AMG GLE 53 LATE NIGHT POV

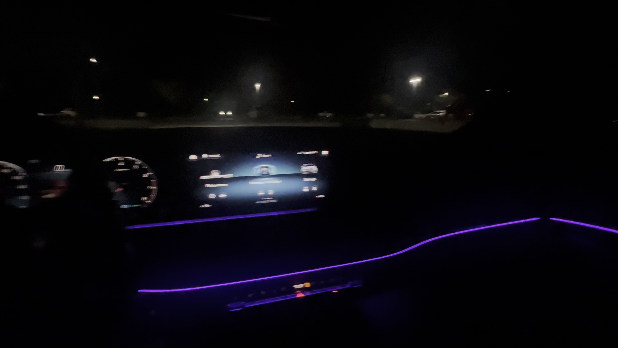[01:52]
You see how light it was. But now you see, you know what I'm saying? So, I got my seat all the way back. I got a setting for when I get out.
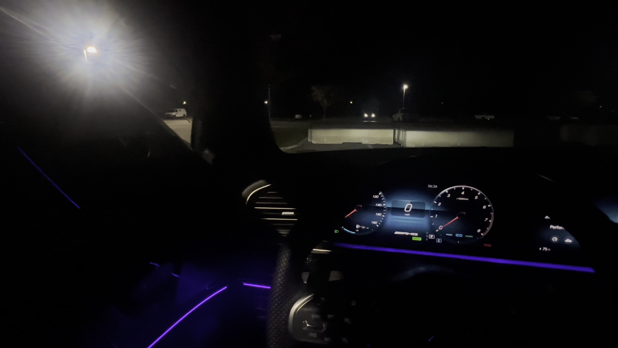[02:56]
You can, you know what I'm saying, get some lightness, motherfucker. We can do a cooler POV. First, we're gonna start off in comfort, then we're gonna go to sport plus, or I might make those separate videos.
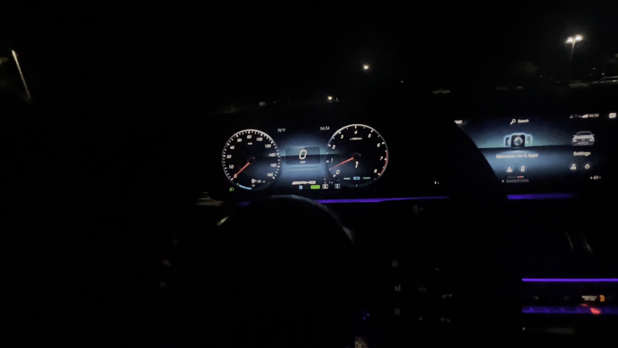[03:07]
Y'all let me know if y'all want to see the tiers. You know what I'm saying? Right now we downtown. Nice little scenery to start it off with. Feel me?
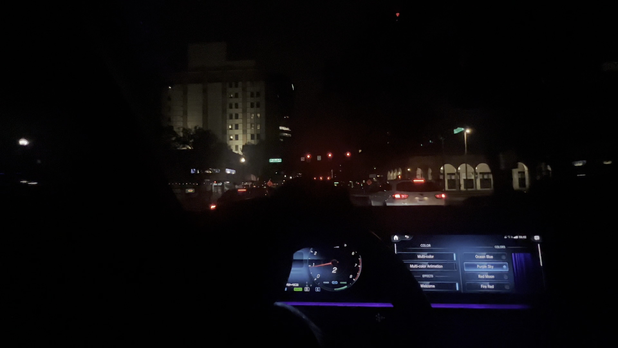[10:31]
Cool, soothing, chilling downtown. You know, so we gonna get on the main roads though. Yeah, you know what I'm saying? We gonna get on the main roads. Bro, it is darker than what it really is. Like I promise you, it's like inside is way dark. Oh, I need to get over. Yeah, I need to get over and go. Fuck, I need to get over.
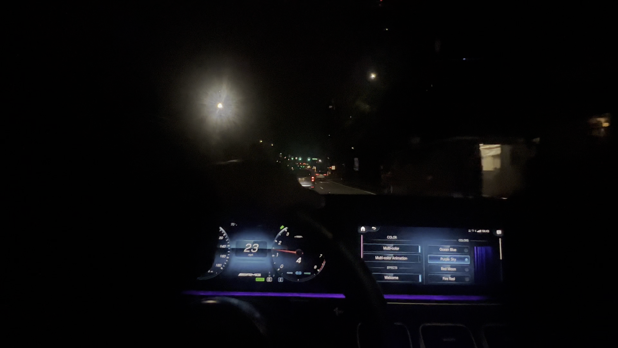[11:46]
I ain't know a lot of people do Uber. Yes, go around, bro. I'm not finna speed down like you was tweaking. It's not that serious. You can go around. Look, doing all that. You can go around, gang. Look. Look at it. Look at this foolery. Doing all that. Doing all that. Y'all be safe out here, man. These people, boy. Okay. You step it up a little bit.
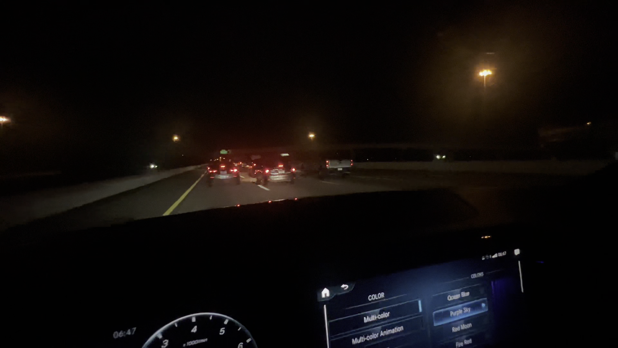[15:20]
Don't do it, gang. Slow down, bro. Take your time, bro. We in traffic. Ain't no rushing, G. Ain't no rushing, G. You don't want to end up messed up, my boy. I need to get out of here, though. I ain't gonna lie. There's no reason to be in track, bro. I ain't gonna lie. There's no reason to be in track.
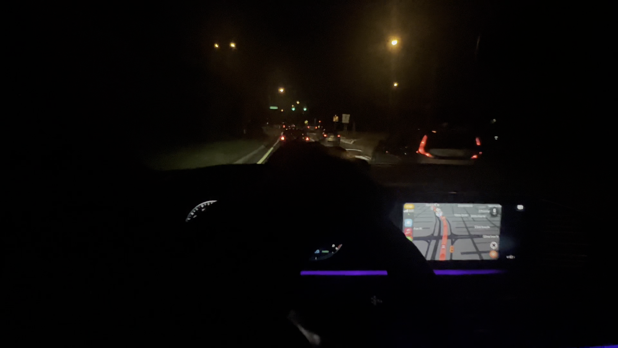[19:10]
We made it out the jam. We made it out of that jam. That was, I don't know what's going on. Like I said, y'all boys, girls, y'all be safe, man. These people out here is tweaking. Approaching a railroad crossing. Bro, there's no way you seen that. I forgot y'all were recording. Hey, gang, Angela, you got to delete that, boy. You got to delete that, gang. Yo, tweaking.
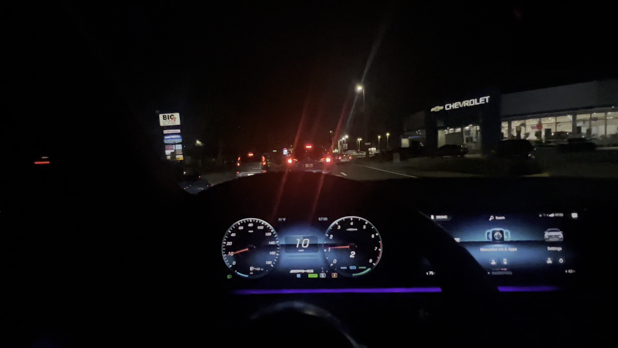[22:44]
Maybe this is a sign for me to go home. Look at this. Y'all be safe. Like, I can't stress this enough, bro. I need to, like, this is insane. This is insane. It was just an accident on the interstate. Now there's another one. Bro, this is not scripted, bro. Like, this is not scripted. You know what I'm saying? Damn, it's a lot more brighter.
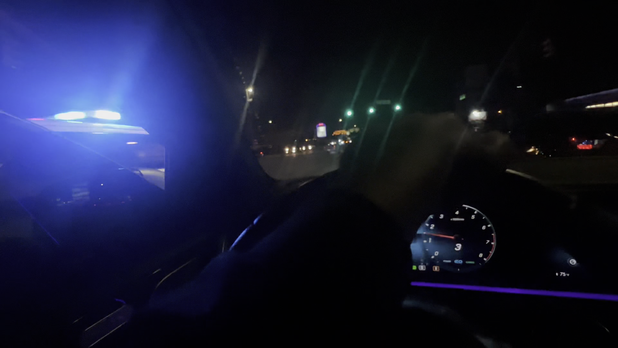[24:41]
shit. Oh my God. Oh my God. Hey, mind my business, bro. Y'all be safe, man. Like, I'm not driving fast in the rain. I don't care. I'm not doing that. This wind feels so good, but I know y'all don't want to hear this shit. Dang, bro.
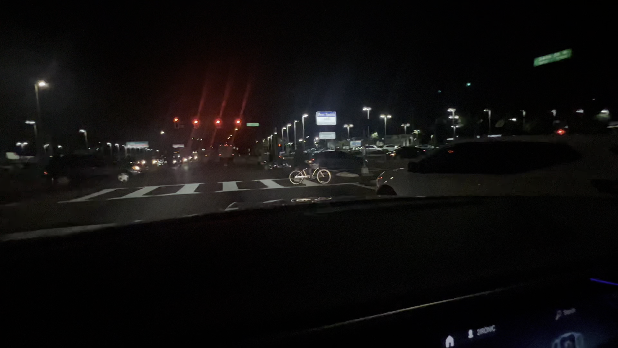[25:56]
Look at this. Look at this. Bro. Do y'all see this?